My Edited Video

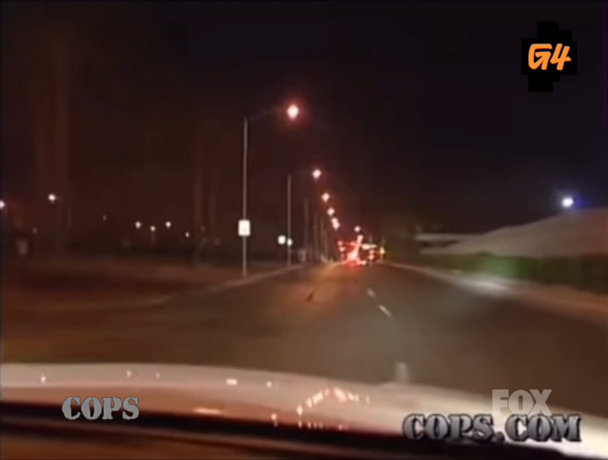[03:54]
Copy southbound on D Street from Owens. Copy northbound on the boulevard.